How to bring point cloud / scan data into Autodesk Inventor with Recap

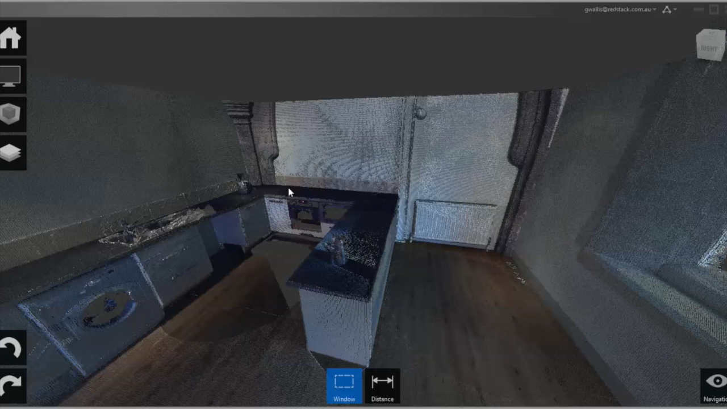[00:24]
And in the ReCap menu, you do have some options here. For example, import.
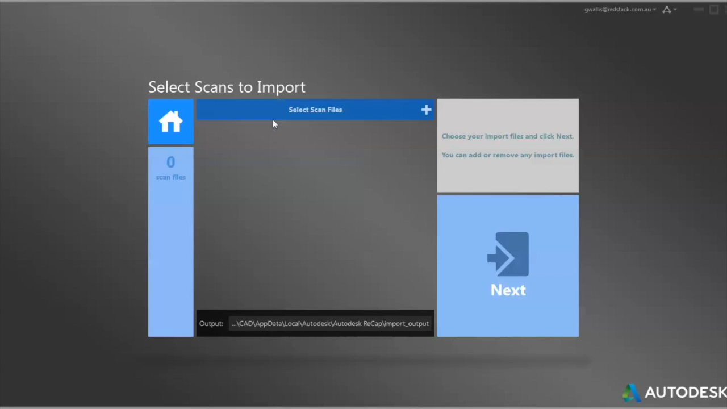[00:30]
So, if you were to be importing scanned files, we support all of the different scanned file types that could come from different types of scanners.
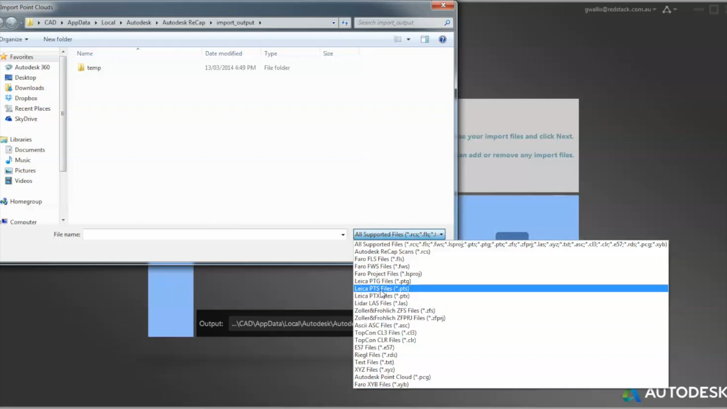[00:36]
So, the file I'm working on here is a pre-existing scanned file,
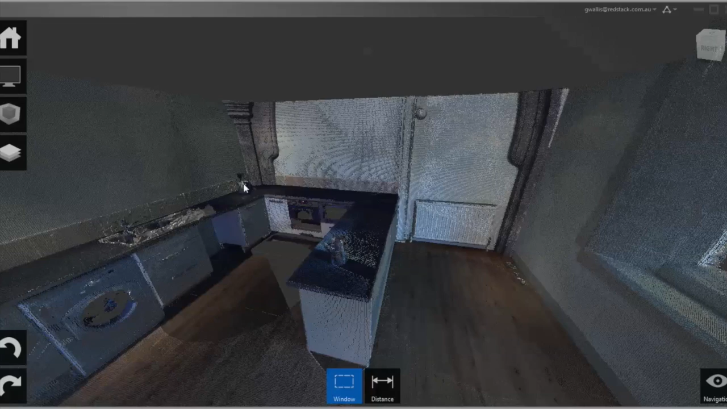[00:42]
and you can see straight away, I can scan the view, I can also rotate, and we can see inside this small room. A lot of other great tools here, such as manipulating the different types of colours of the scans, the height, elevations, things like that, intensity, and so on.
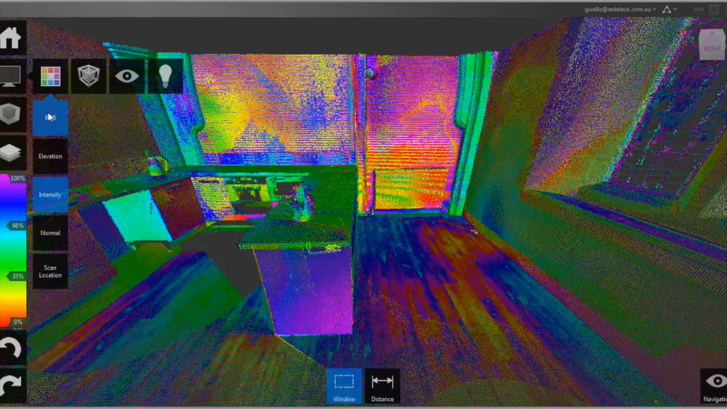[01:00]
As well as point manipulations as well, size of the points, and things like that. There are some tools for things like perspectives, view cubes, and so on. And of course, some lighting as well, where we can change the lighting effects, brighten that up, and so on, with inside the ReCap software. So, just keeping in mind that when we do bring this into Inventor, we are going to see whatever properties we create here will be brought in. Other tools that we have here are tools for clipping.
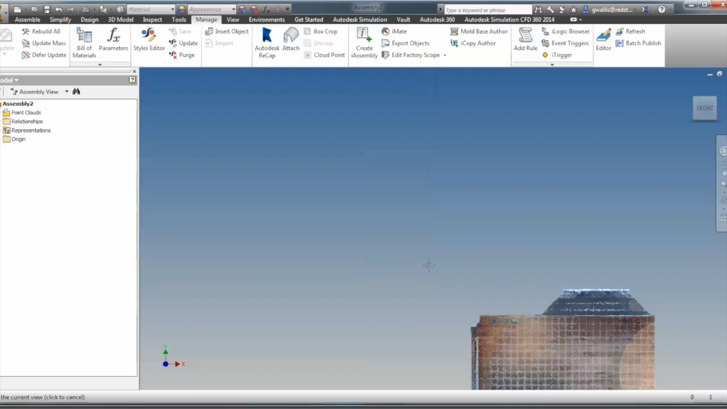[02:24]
It will allow me to just pop it straight in. I'll just rotate the model here, so you can see what it is.
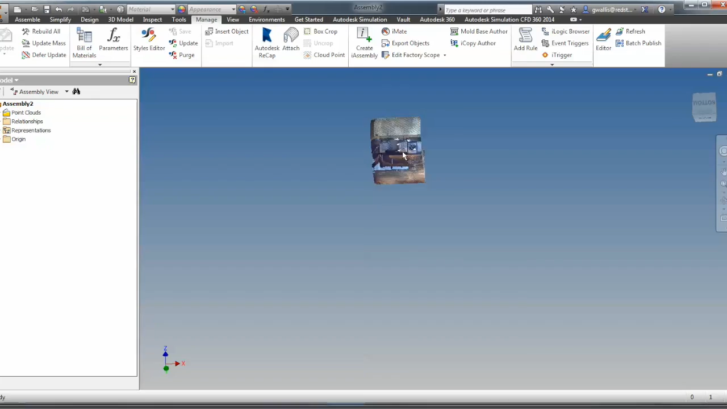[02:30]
And obviously, it is the same file that we were working with before.
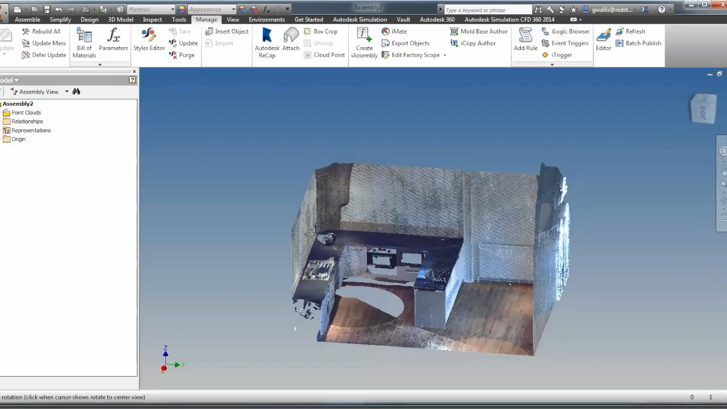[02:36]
Now, if I want it to work, I'll do some manipulation in here. I do have some cropping tools. So I'm just going to box crop the area that I'm interested in.
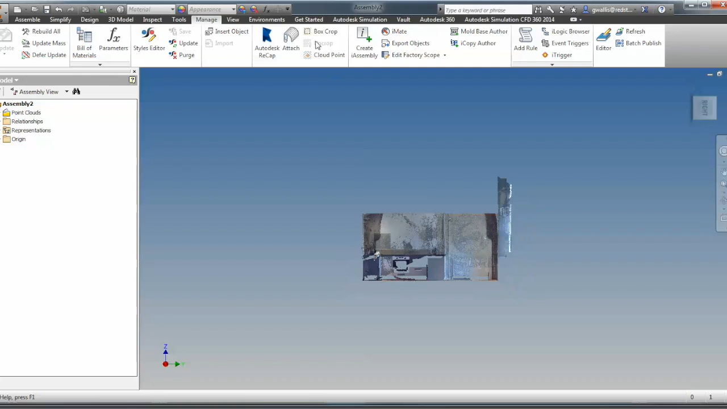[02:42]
So we'll just do a window select here. And when I window select that, I can obviously then control, so the depth of the crop.
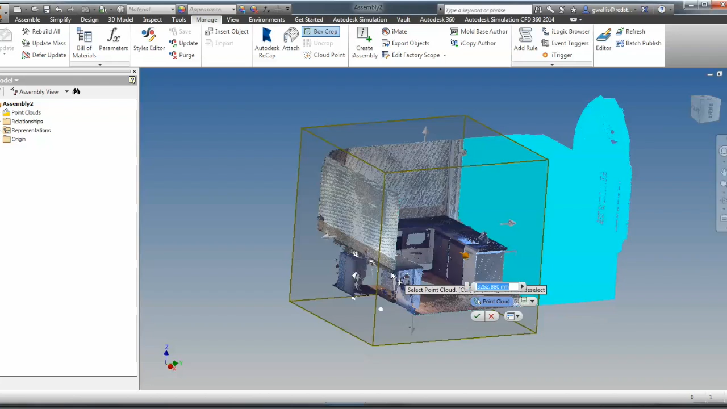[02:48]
I'm just going to say OK, and you'll see that it crops the area, and just leaves me with the area that I'm interested in.
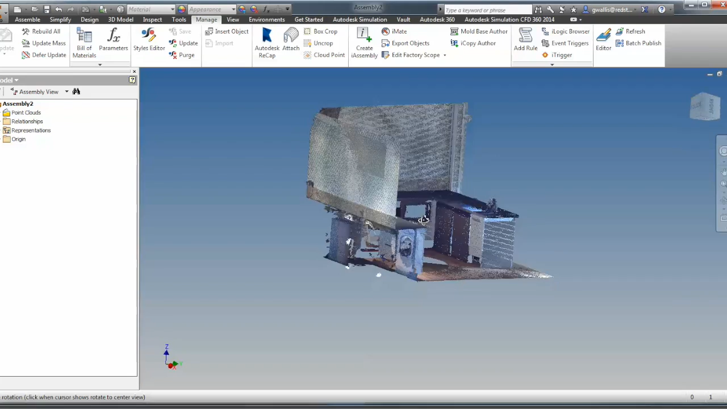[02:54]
The colour properties that have been brought in have come across from Recap. So if there were some modifications, I'd need to go back to Recap and modify the file. It is an attachment. I can, however, add some cloud points. So for example, I can select these cloud points to create some work points.